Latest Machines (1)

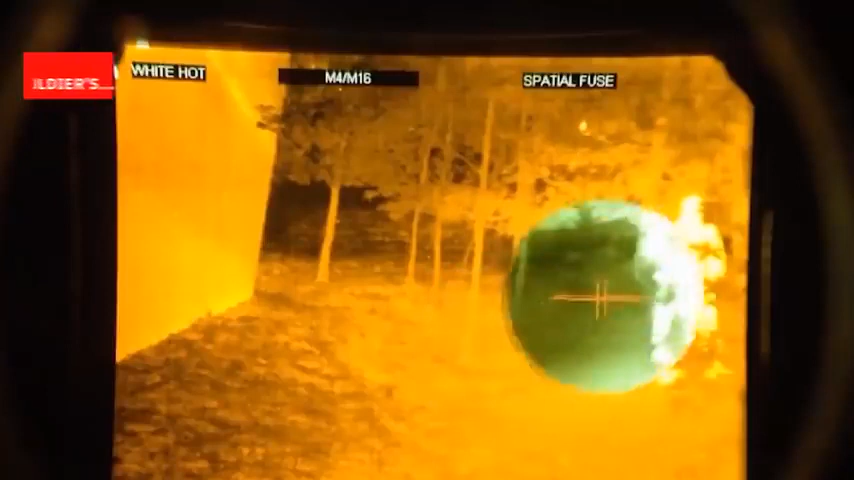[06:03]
coming from them both images can be superimposed on each other providing almost perfect